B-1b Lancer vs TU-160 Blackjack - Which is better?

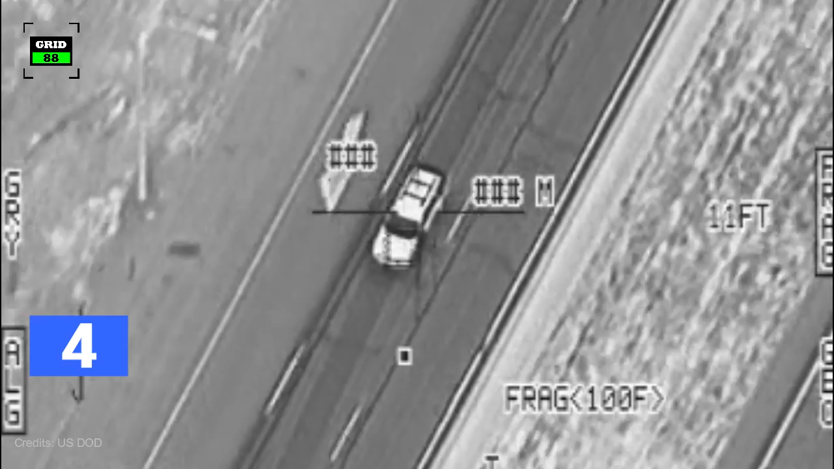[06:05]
and engaging moving targets under the self-targeting and terrain-following modes.
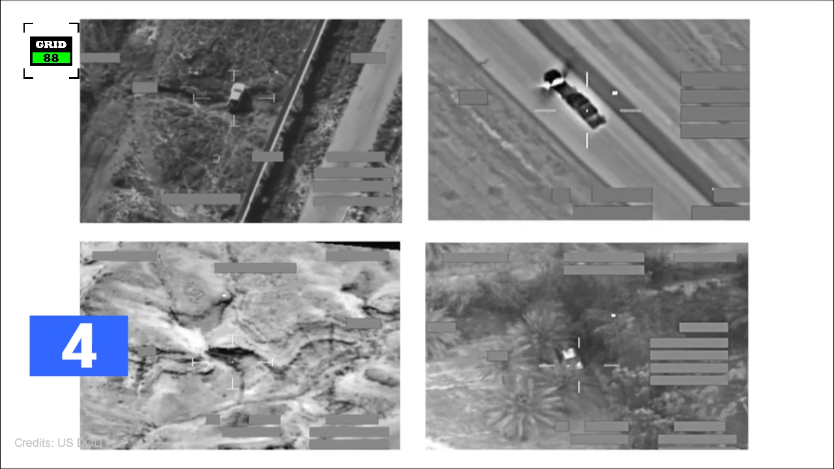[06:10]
The radar provides high-resolution terrain mapping, velocity data, beacon modes, terrain avoidance,
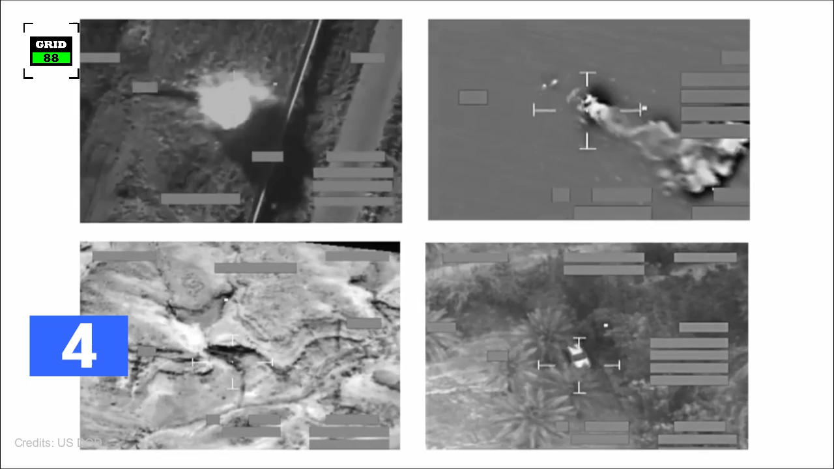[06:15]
terrain following, position data, weather detection, and engagement options.
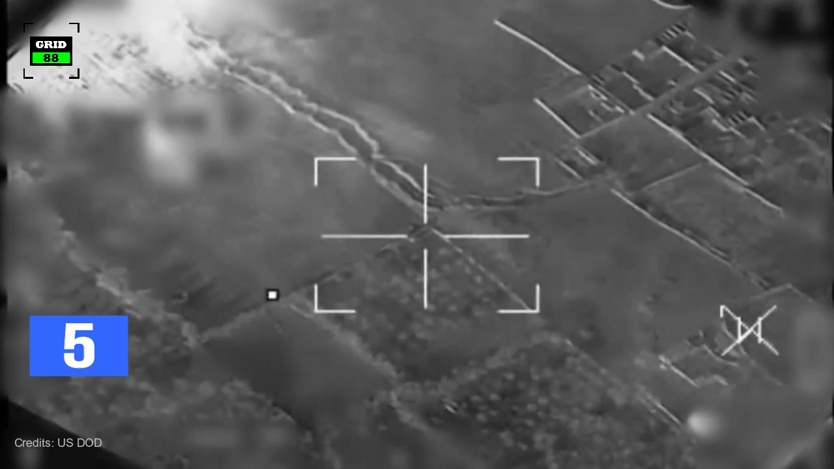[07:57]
The aircraft has been upgraded with the Sniper XR targeting pod and data links to perform various missions.